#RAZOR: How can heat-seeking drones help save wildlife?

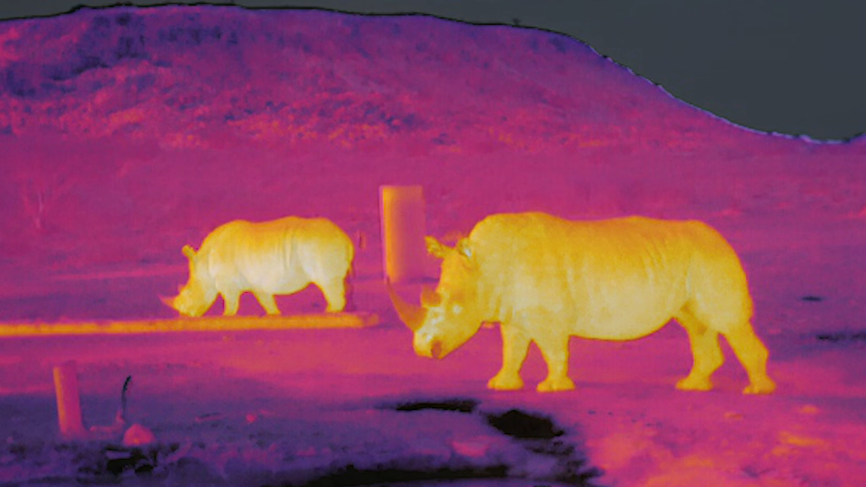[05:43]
They're warm and cold in different places on their bodies.
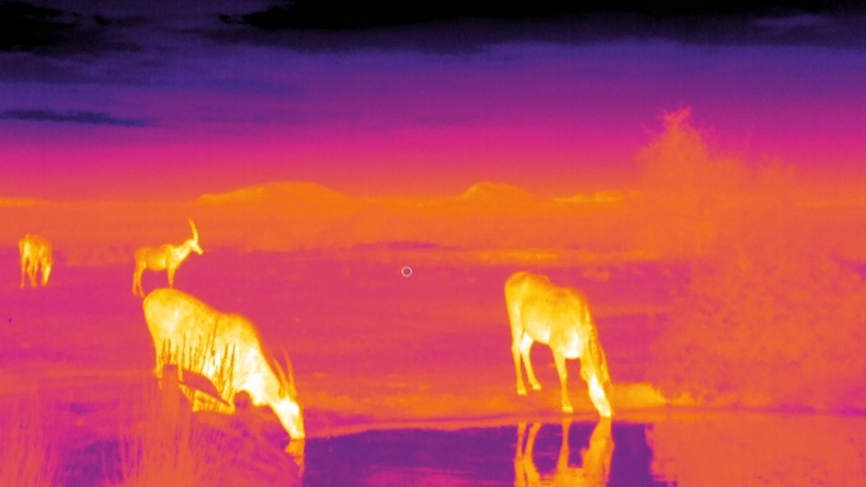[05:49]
So once we found this, we decided we want to train a machine learning algorithm, like an AI, to be able to tell the difference between different species of animals automatically as the drone is flying around,
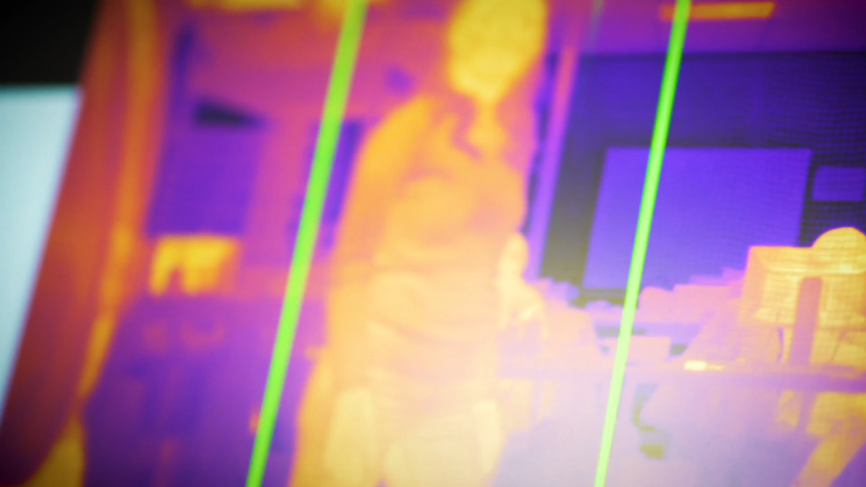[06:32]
99% person. It's 99% sure that I'm a person. So do people have the same thermal fingerprint? It goes by species.
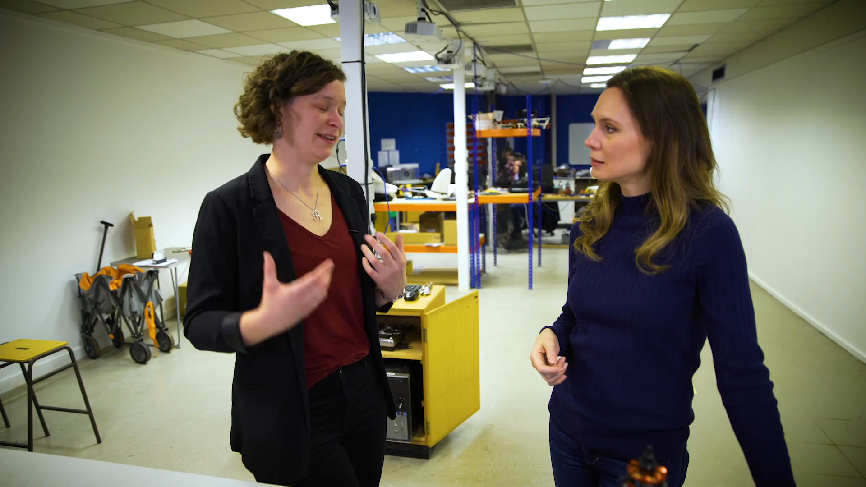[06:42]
Every individual is unique, obviously. So the pattern of warm and cold in our bodies is generally the same for people or for every different animal. But as an individual you will have slightly different thermal patterns on your body to anyone else. You see my nose? Oh yeah. Why is your nose dark?
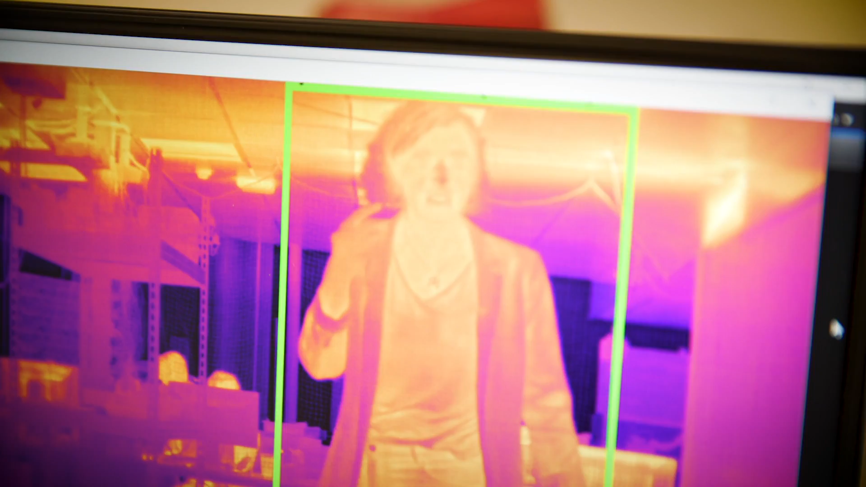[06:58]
So people tend to have really cold or really warm noses. I don't know why I haven't spoken to an anatomist about it.
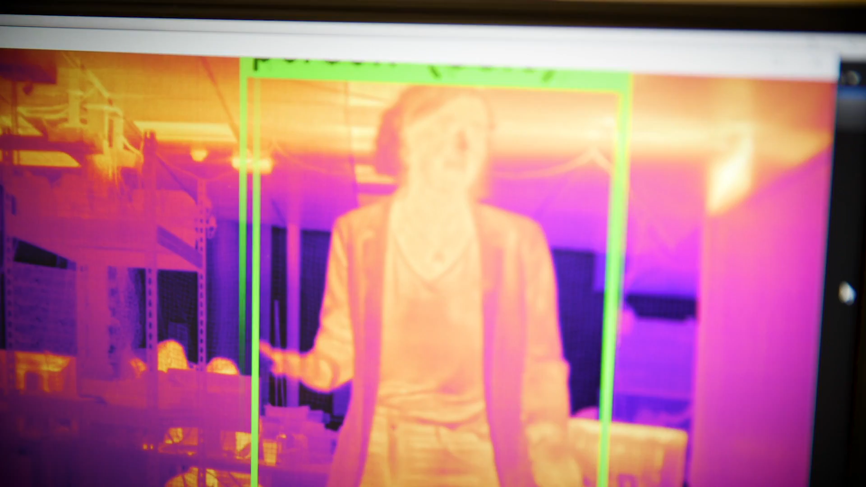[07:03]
Interesting. Your nose looks like it has frostbite. Yeah. It doesn't matter how warm I am.
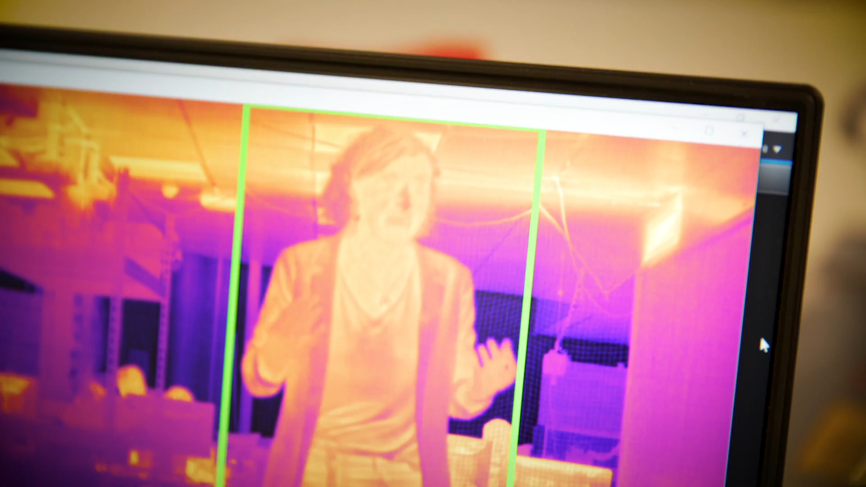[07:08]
My nose always looks cold. Whereas if you stand in front of the camera, you might have a warm... Yeah, I might have a warm...
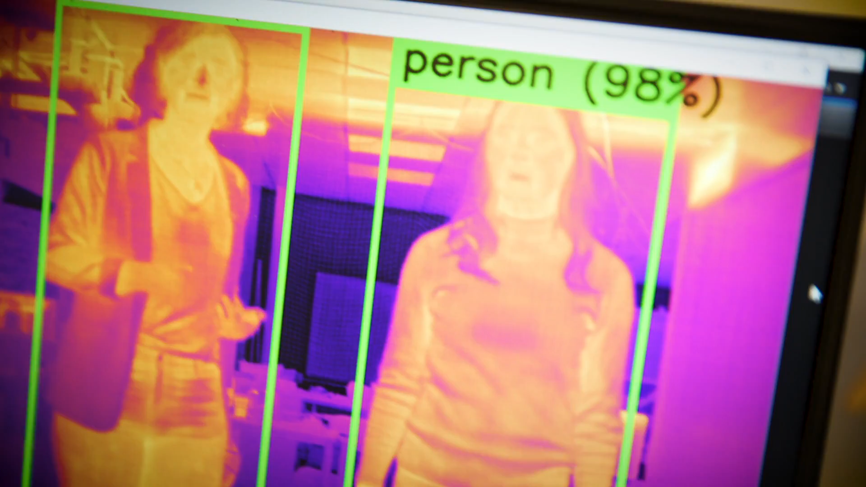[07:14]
I have a warm nose. So you have a warm nose. I have a warm face. The entire face. I'm going to put my hand on my chest to see if it leaves behind a heat handprint.
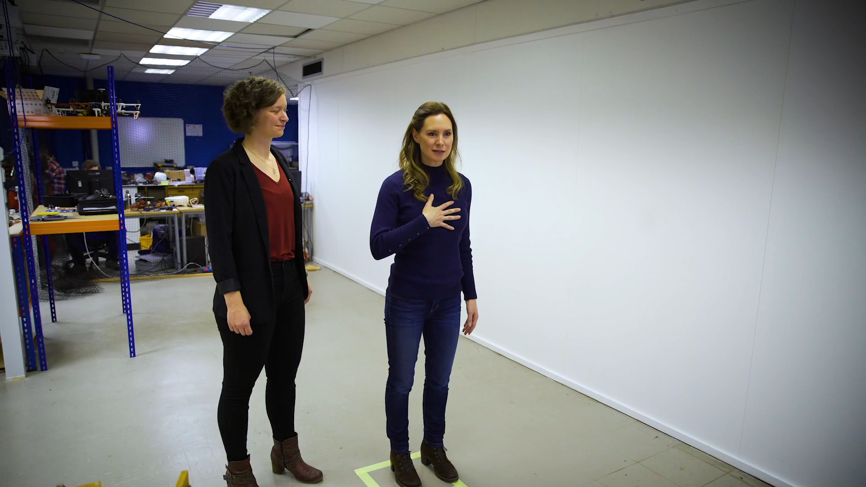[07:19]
Yeah, look. It leaves the heat behind.
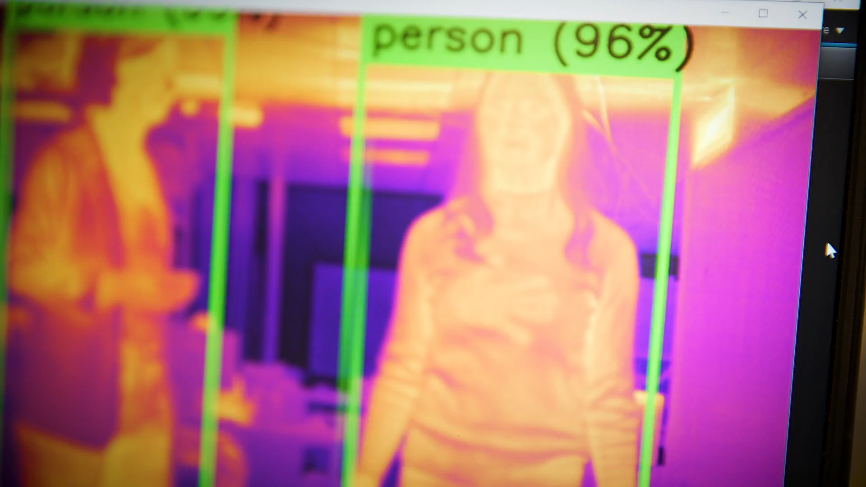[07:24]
That is so funny. And of course hair doesn't emit any heat. It's very good at keeping your heat in. Right.
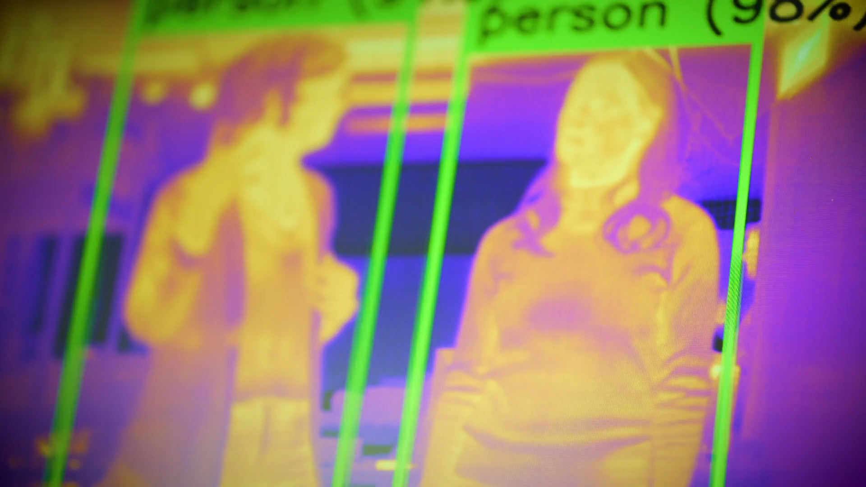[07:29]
Your hair is a very good insulator. It's really good at keeping your body heat in. Even though your head is really warm, it looks like your hair is very cool.
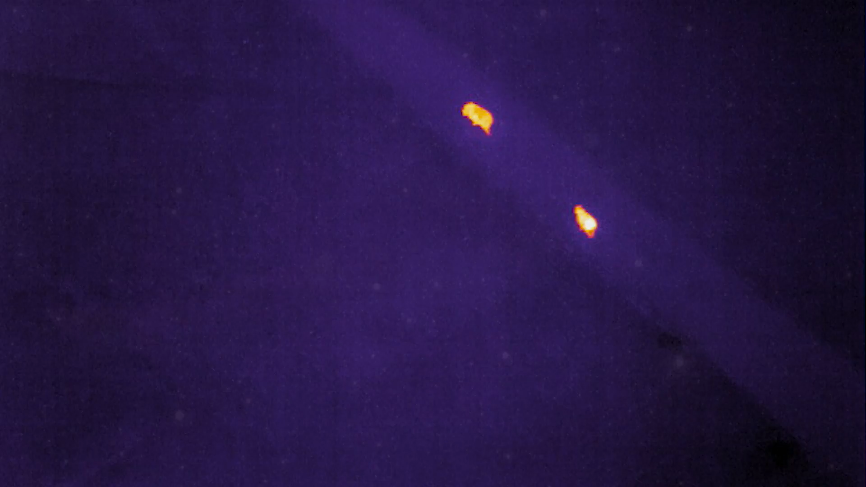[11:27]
And then I was like, oh, that's what he means, to apply the algorithms that they use in astrophysics actually to the animals in the thermal data that we get with drones.